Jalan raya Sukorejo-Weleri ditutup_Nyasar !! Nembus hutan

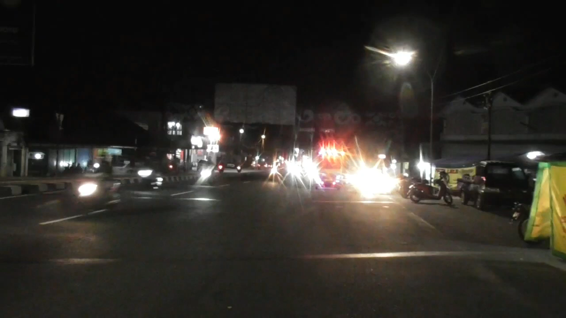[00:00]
Assalamualaikum warahmatullahi wabarakatuh. Halo Sobat Mania. Pada malam minggu ini, hari Sabtu, tanggal 11 Juli,
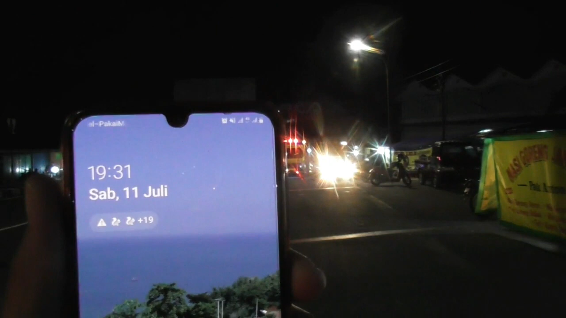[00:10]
saya berada di Kecamatan Tempel, Jalan Raya Jogja Magelang, Kabupaten Sleman. Pada malam minggu, saya akan melakukan perjalanan dari Tempel menuju ke Jakarta. Akan melewati jalur Magelang, kemudian Secang,
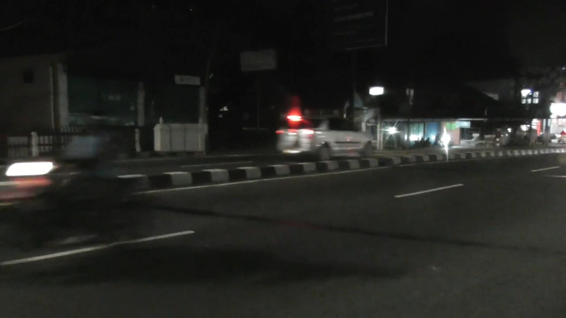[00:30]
dan belok ke kiri lewat Temanggung, Parakan, Sukorejo, dan tembus ke Weleri. Dan nanti dari Weleri saya masuk ke pintu tol Weleri Kendal, teman-teman.
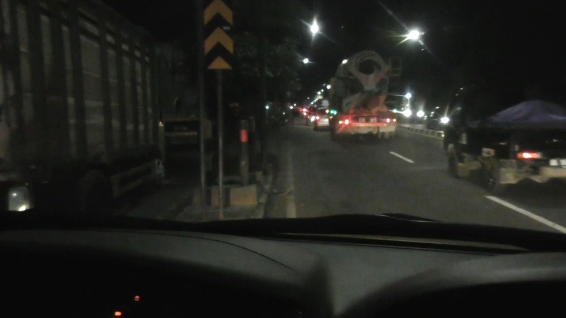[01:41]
Mana? Ya, padat ini malam minggu di Jalan Magelang, Yogyakarta. Belakangan itu adalah jalan raya Pasar Tempel menuju ke Turi,
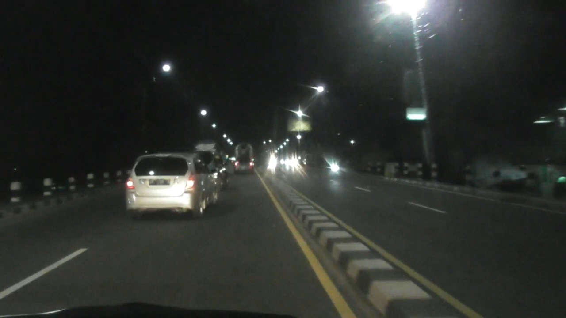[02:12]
tempat lokasi bibit salak pondok. Berarti belum mandi dong? Ya, saya kasih jalan. Itu teman-teman, Pasar Tempel. Sana bisa tembus ke Kaliurang.
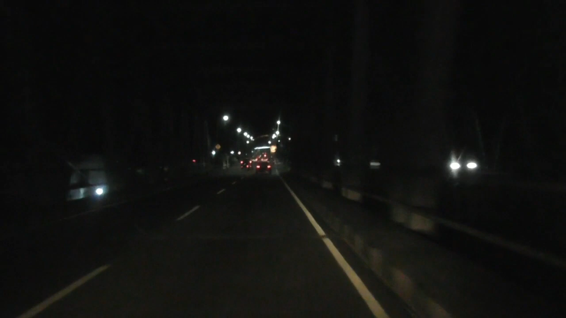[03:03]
Tuh, perbatasan kan masih kok? Jawa Tengah. Sekarang kita sudah masuk Jawa Tengah. Kalau waktu masih sore ini banyak bis-bis Jogjaan Jakarta yang berangkat menuju Jakarta.
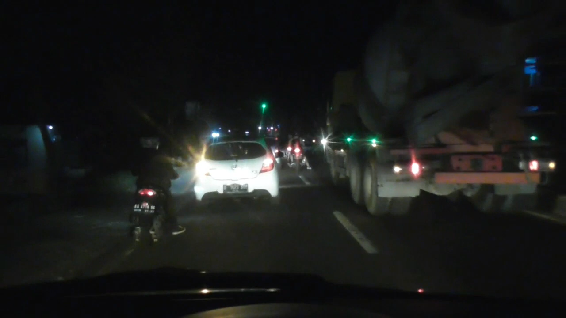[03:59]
Ini sebelah kanan Terminal Muntilan. Udah sepi, tutup. Tuh ada kabut kan, Bis? Sate. Kabut sate.
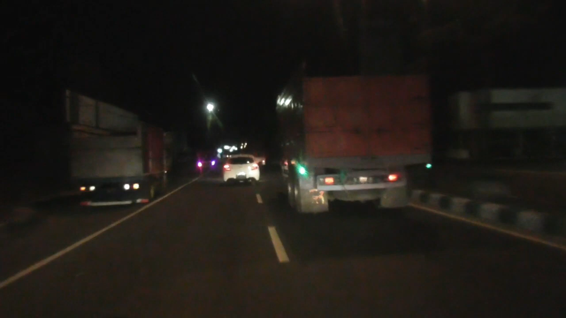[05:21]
Udah malam. Teman-teman sudah sampai di kota Magelang. Saya tidak lewat terminal Magelang, tapi saya mau lewat kota ini, teman-teman. Mas. Dari Artos langsung lurus, nggak lewat terminal.
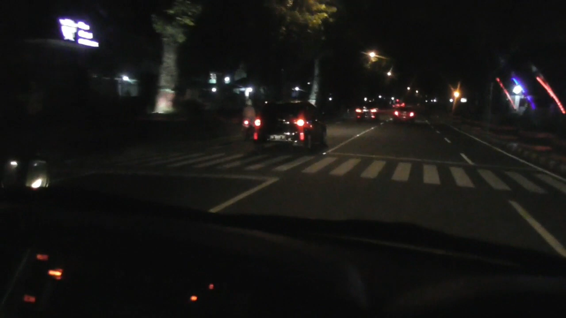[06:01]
Kita masuk kota Magelang, itu ada wisata budaya Gunung Tidar.
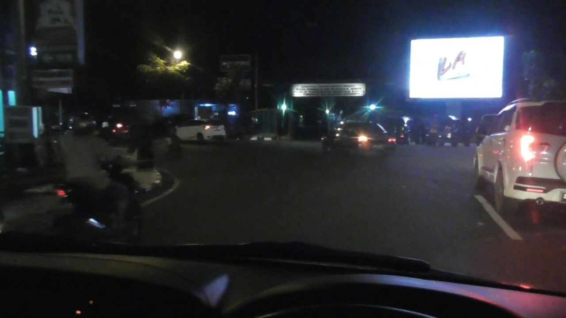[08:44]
Tuh mau nonton parkir sini tuh. Ya itu udah penuh parkirannya. Oh. Tempat ada di situ. Oh, aku. Itu enggak itu. Nah, ini teman-teman tembusnya di Jalan Magelang lagi. Jadi sudah melewatin terminal.
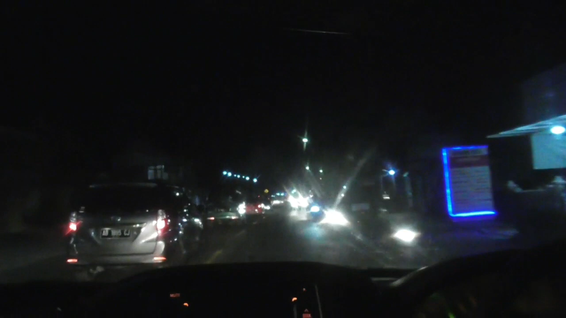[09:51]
pemirsa, di jalan ini cukup padat.
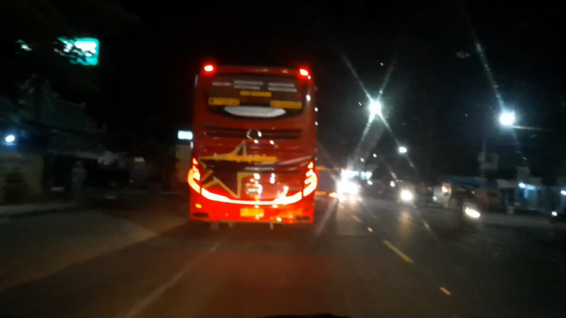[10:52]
Setang nih Mas Eko. Setang. Kalau lurus ke Bawen, Semarang, kita ke kiri Temanggung. Ya, sekarang sudah masuk Secang, teman-teman. Kita lewatnya rutenya lewat Temanggung, Parakan ke kiri. Sekarang masuk pukul 8.40 malam. Ada agennya sini. Wih, enggak ada terus. Wah, segeng raya terus. Dia enggak mampir terminal Secang dia.
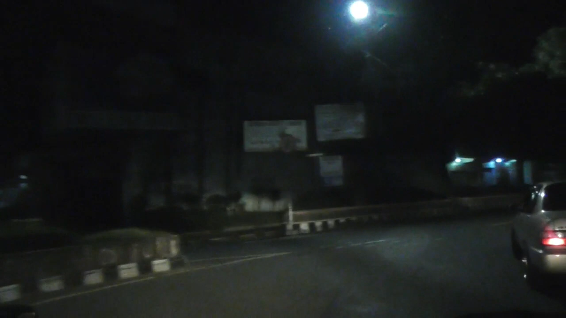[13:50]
Bundaran Temanggung, kita ke kanan. Inilah teman-teman kondisi jalan dari Temanggung menuju ke Sukorejo. Kondisi di tahun 2020 ini jalannya bagus banget, aspal. Oh, rumah sakit Besti Wangyo.
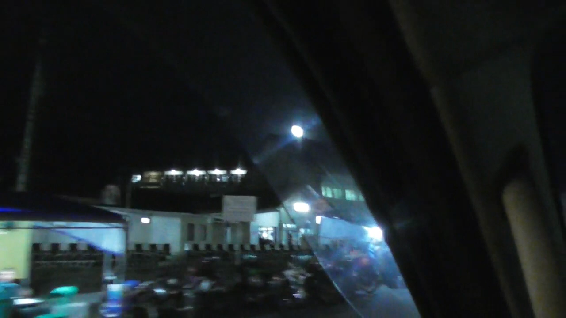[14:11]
Perboden kalau ke kanan, jadi kita ke kiri satu jalur.
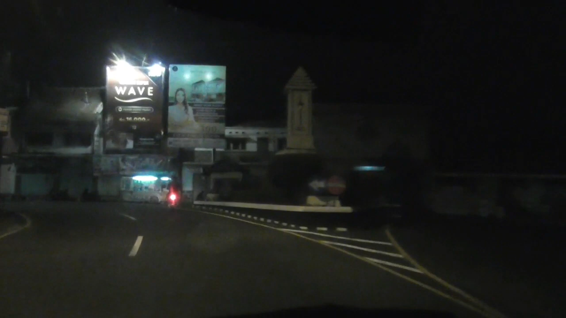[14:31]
Ini jalur habis Cebong Jaya, bis yang Magelang Wonosobo.
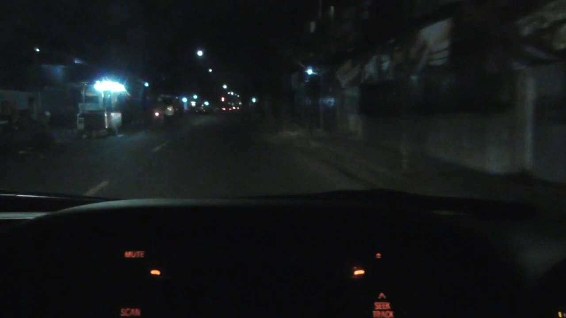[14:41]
Oh kan Parakan, bis ini Parakan Temanggung, bude yang terkenal di Temanggung ini Parakan. Alun-alun Sukorejo. Setelah ini kita masih melewati beberapa tikungan ekstrim sampai ke WLRI Jalan Pantura. Mobil ke kanan, Perboden, kita harus ke kiri.
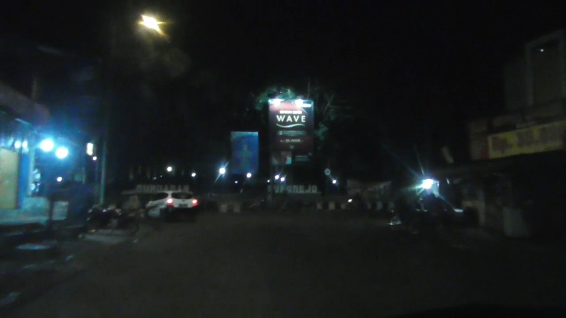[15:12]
Bundaran Sukorejo.
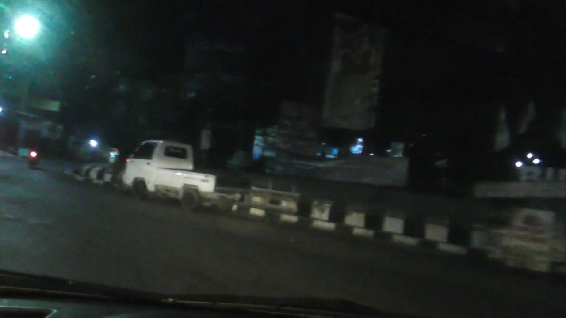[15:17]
Ya, malam minggu di alun-alun Sukorejo sepi teman-teman. Di sini banyak tulis agen-agen bus tuh, Santoso. Tak kiri Pris, ke kanan balik lagi, terus salah ke kanan lagi, balik lagi ke panggungnya ke Magelang.
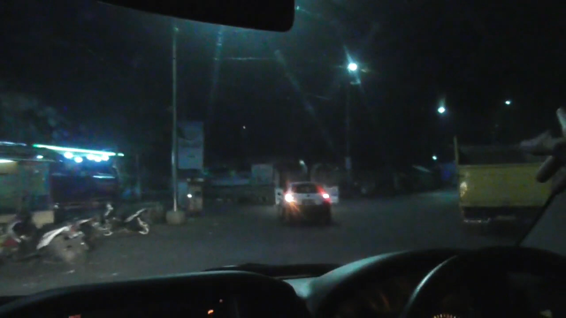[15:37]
Ya teman-teman, kalau lurus itu adalah menuju ke Limpung. Jadi teman-teman jangan salah jalan. Kalau mau menuju ke Tol Weleri, ambillah ke kanan, kalau lurus ke Limpung.
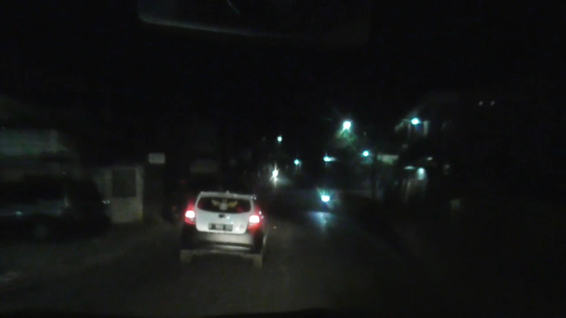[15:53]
Itu lurus ke Batang. Nah, kita ambil kanan. Tuh, ada pelangnya Weleri Jakarta.
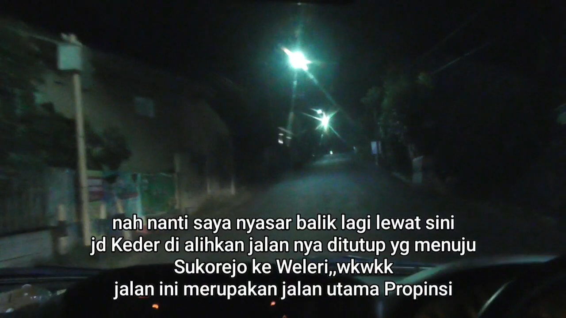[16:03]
Ini bunyi glodok-glodok karena shockbreaker-nya mati. Shockbreaker depan.
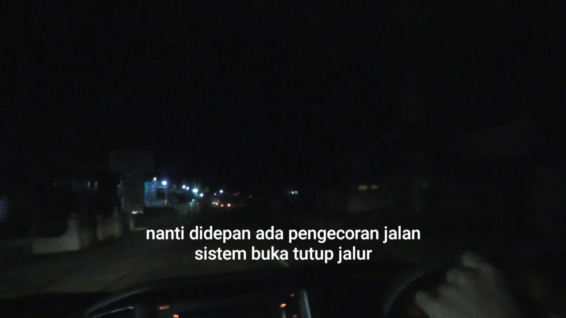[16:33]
Masuk parkiran, bunyinya malang. Oh, buka tutup, coran. Ya teman-teman, ada perbaikan jalan ini, buka tutup, coran. Oh, perbaikan jalan teman-teman.
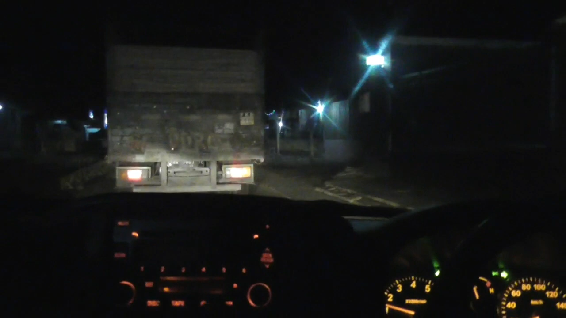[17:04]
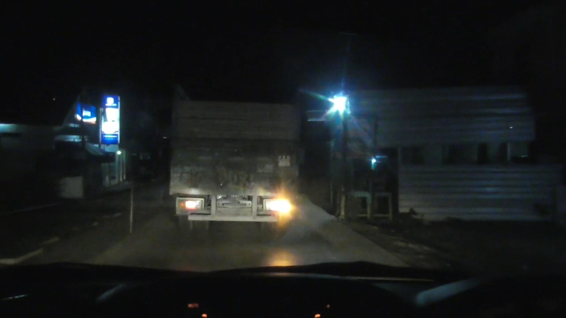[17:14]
Wah, unit Kebumen. Kita sampai Kebumen sekarang berarti. Kebumen Sukorejo maksudnya.
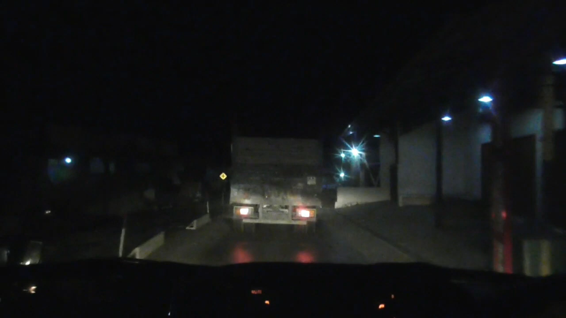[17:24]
Bawang, Limpung, Pekalongan. Weleri, Semarang, lurus. Kita lurus, guys.
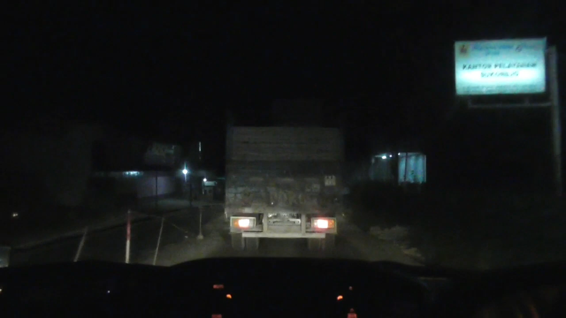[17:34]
Kalau Limpung terlalu kecil jalannya, ngeri. Mana kalau tadi sore bis antri nih, macet bener.
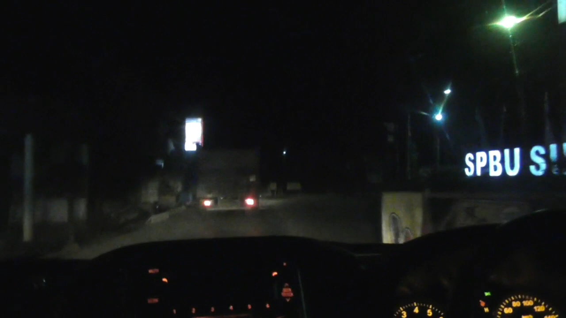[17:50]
Apalagi ada bis-bis pada ini, pada berangkat bareng kan ke Jakarta. Iya. Sore tadi aja, maghrib sini bis udah padat tuh. Jadi yang dari arah sana ditutup dulu. Lockdown. Lockdown dulu. Oh, ini udah jadi nih baru.
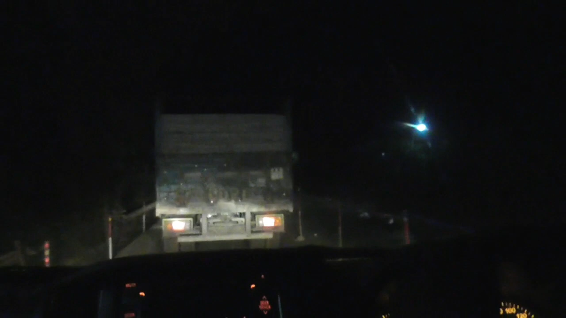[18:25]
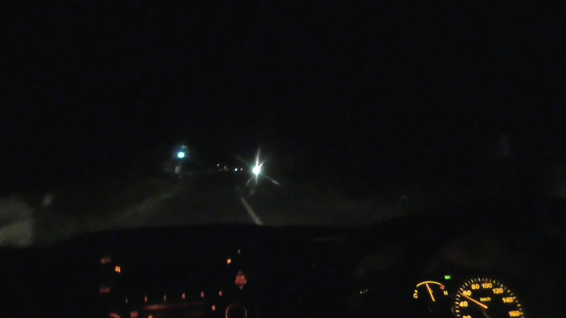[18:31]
Sama plat B juga. Plat B. Plat B juga tuh. Oh, kanan tuh kalau pagi besok cakep banget pemandangannya tuh.